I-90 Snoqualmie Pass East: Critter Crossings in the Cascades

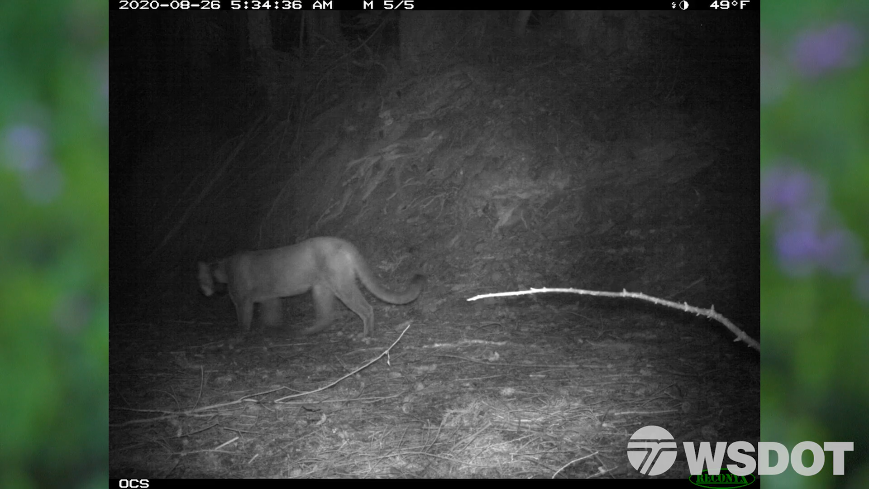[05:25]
It was great because this year it happened.
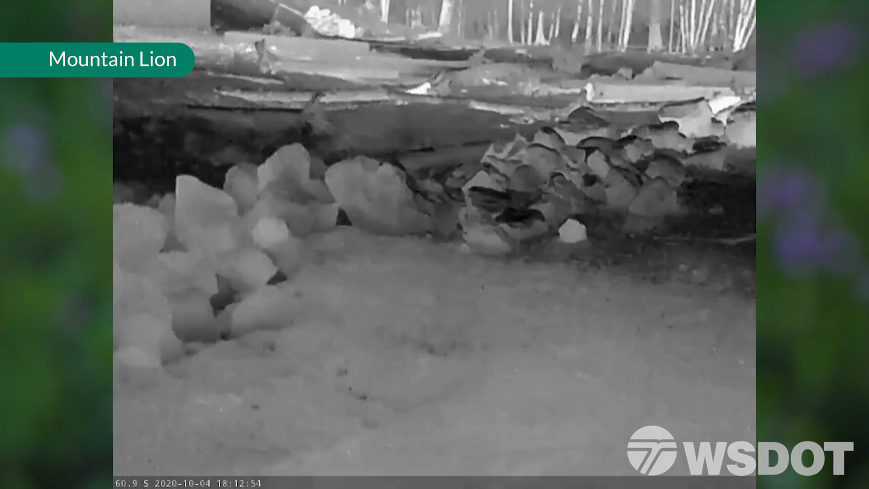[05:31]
This was our first time we'd gotten mountain lions on the crossing structures.
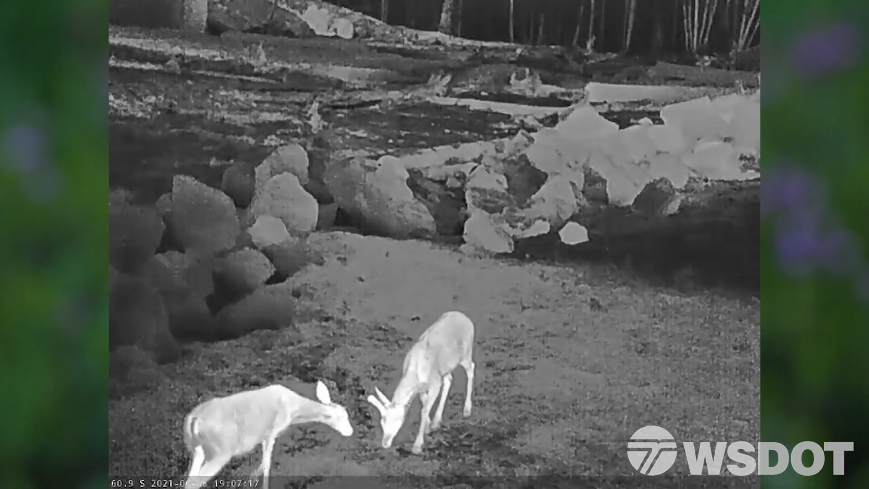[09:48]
Seeing the footage from the cameras showing animals eating my plants,